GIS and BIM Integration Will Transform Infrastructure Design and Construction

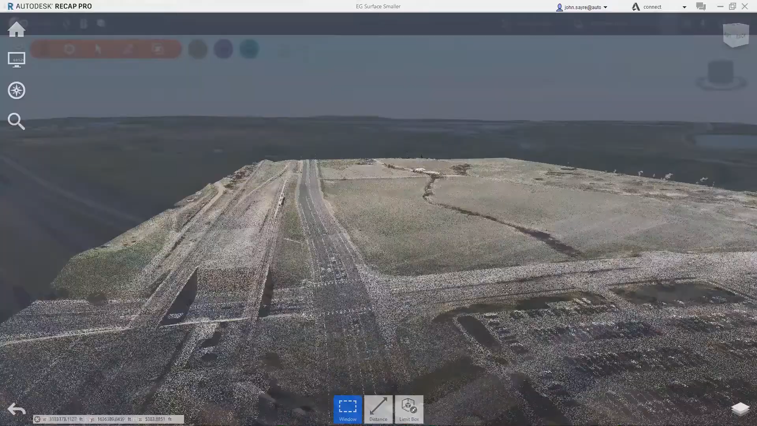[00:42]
up-to-date imagery and existing ground topography that has been generated from the point cloud.